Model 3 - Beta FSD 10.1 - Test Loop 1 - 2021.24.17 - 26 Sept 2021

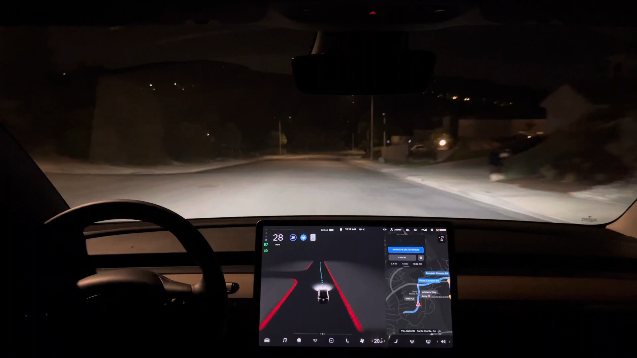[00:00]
In 500 feet, turn right on to Plum Canyon Road. So here we go with FSD Beta 10.1 on test loop 1.